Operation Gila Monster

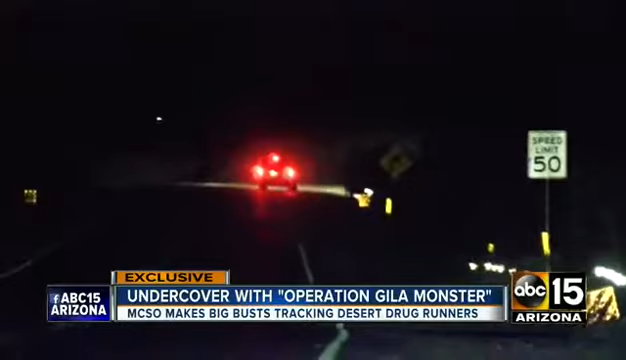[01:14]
Sometimes the pickup is in plain sight, waiting along highways you take to San Diego and Rocky Point. So blatant, they'll be sitting right on the side of the road.